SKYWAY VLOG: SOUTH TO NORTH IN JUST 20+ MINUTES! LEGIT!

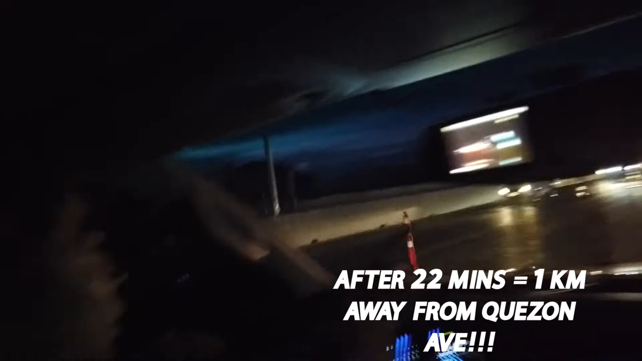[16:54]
Wow, wow, okay, so tama. So it's gonna take you like, tama, mga more or less ganun nga, 12 minutes from Buendia, I suppose. We'll check later the video. Wow! Kasi tayo, galing pa tayo sa Sucat eh. Wow! Yun nga, 2 to 3 hours with heavy traffic with the construction of Skyway. Usually, yung 20 minutes mo, doon ka pa lang sa mga stoplight eh.
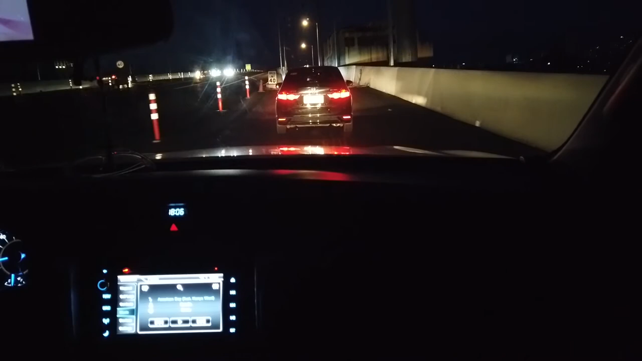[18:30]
Sige, official na natin ang paglabas dito, 25. Ito yata yung sa may Araneta Ave. We'll see kung saan tayo. Dediretsuhin natin yung Columbarium. Tama ba yung diretsyo nun? We'll see. Actually, solid to guys.
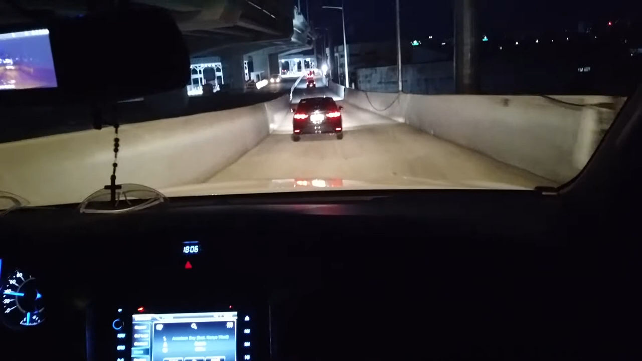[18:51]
Literal, pagbaba mo, kakanan ka na lang or kakaliwa ka na lang ng Quezon Ave. Yung solid. Woo! Wow! Wow! Wow! Grabe!
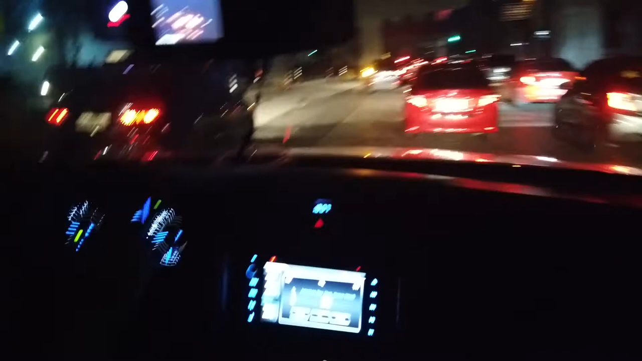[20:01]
So that's like 25 minutes and then you're down here, Araneta, Q-Up. Wow! So, galing, galing, galing. Ang galing.
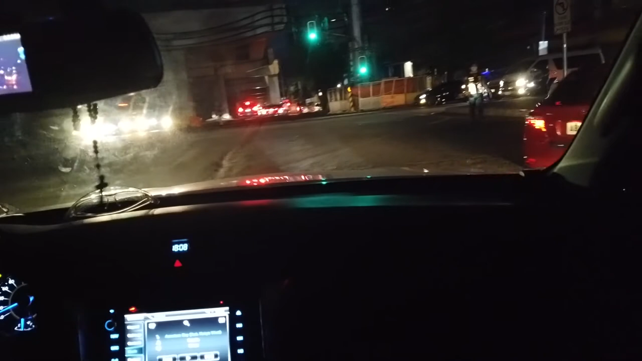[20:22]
Fisher Mall, oh. You know, that's it. So, yung mga taga... Okay. Yung mga taga South, pwede na kayong pumunta sa Fisher Mall. 30 minutes lang. Sige, lagay na natin sa mga 10 minutes kasi mag-U-turn ka pa.
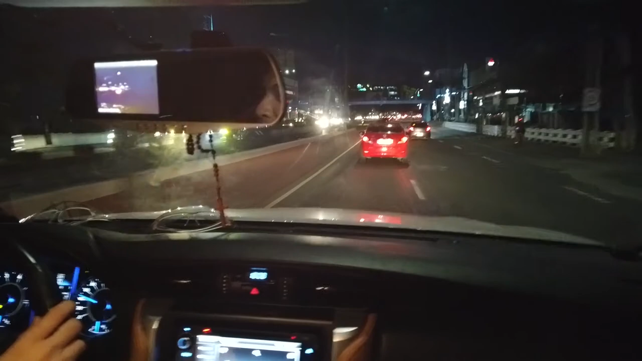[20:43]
Pero wow. Pwede nang gumimik yung mga taga South sa Tomas at sa Timog. Kasi 30 minutes lang yun or fine. 10 minutes. Ito na. So, I don't know, it's 40. Okay. Looking for the restaurant pa kunwari. So kung ako guys, pumunta ako ng office, ang landmark ko talaga pag kaya pa ako dumadaan, Fisher Mall eh.